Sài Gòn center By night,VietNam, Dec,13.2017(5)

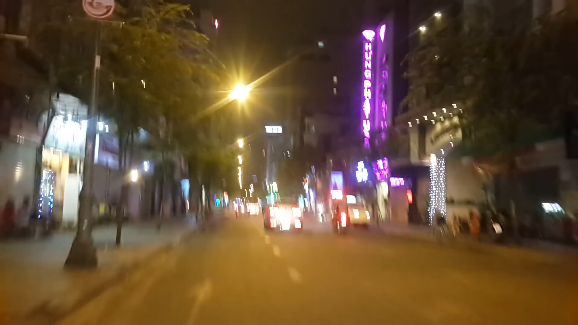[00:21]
Phường Bến Thành Vũng Mộc Trời Sài Gòn gió nhẹ, mát thì điểm đầu khoảng 27 độ C Ngoại phải đây là đường Trương Định về hướng công viên tàu đạn
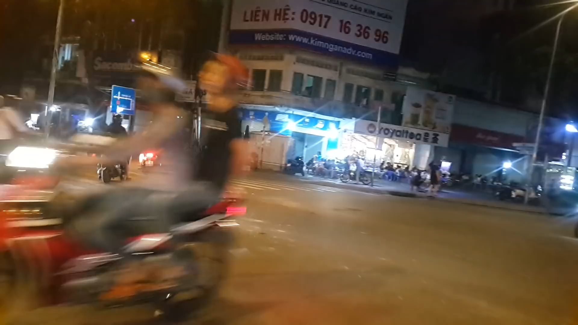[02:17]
Bên tây trái quý vị là khách sạn New World Cà phê Starbucks Bên tây trái quý vị là khách sạn New World Cà phê Starbucks đó ạ
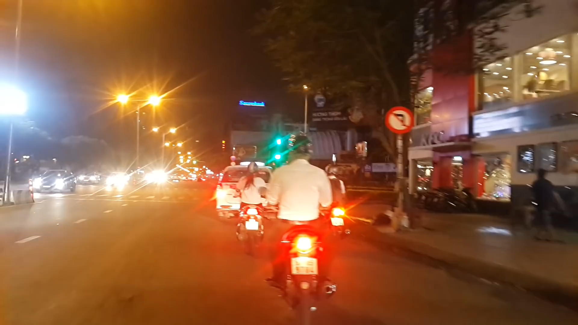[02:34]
Bên phải đây là đường Lê Lai
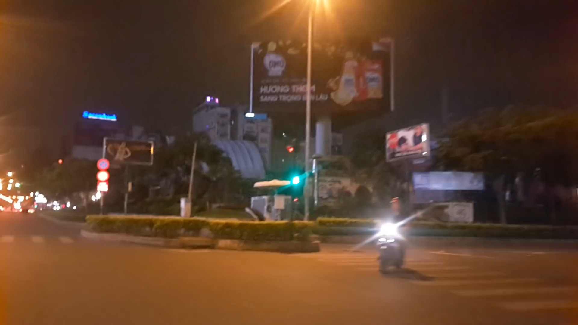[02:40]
Đây là công viên 23 tháng 9 nơi có chợ ẩm thực đường hầm
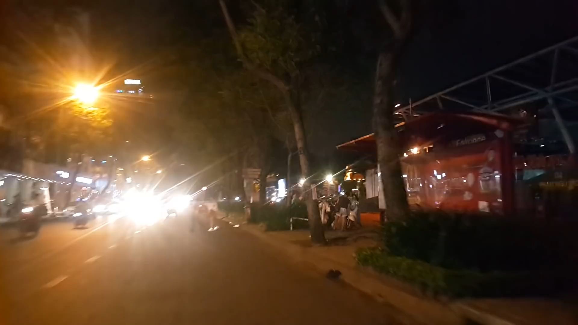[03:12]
Bên phải là công viên 23 tháng 9
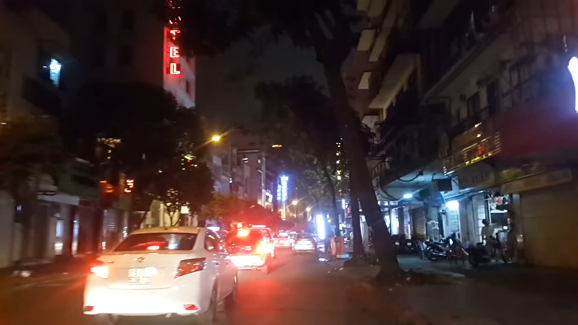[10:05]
Vừa qua đó là đường Tôn Thất Tùng Ngày xưa là đường Bùi Chu Góc bên trái là nhà thờ Nguyễn Sĩ Cô Nguyễn Trãi là khu shopping Hãy subscribe cho kênh Ghiền Mì Gõ Để không bỏ lỡ những video hấp dẫn